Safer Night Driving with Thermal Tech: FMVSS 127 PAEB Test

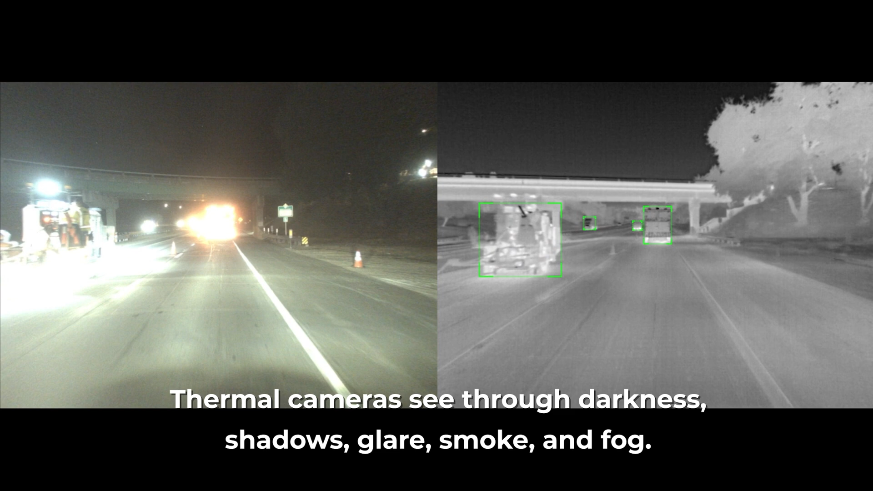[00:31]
seeing through darkness, shadows, glare, smoke, and fog.
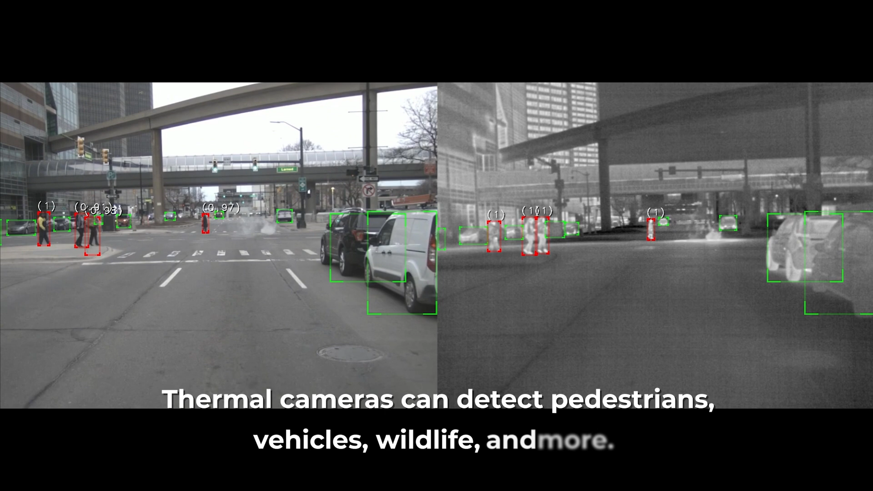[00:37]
They detect pedestrians, vehicles, and wildlife, enhancing roadway safety.
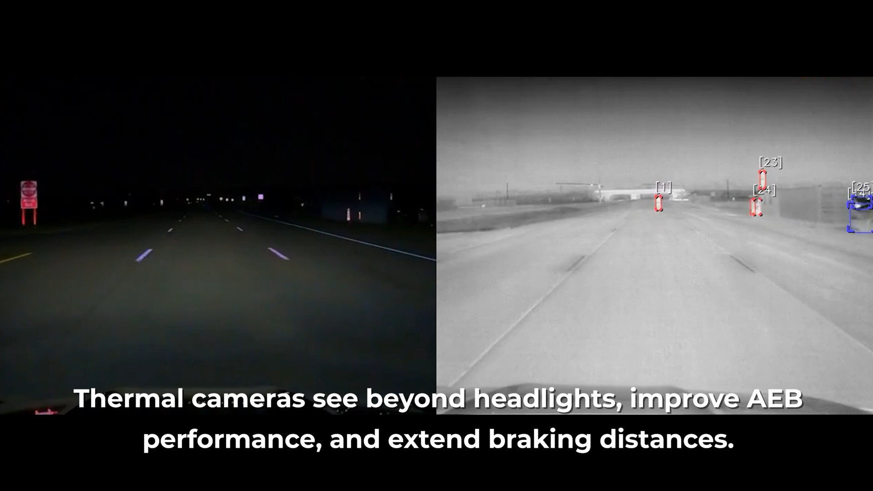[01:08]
They seem multiple times farther than headlights, providing advanced warning and extended braking distances.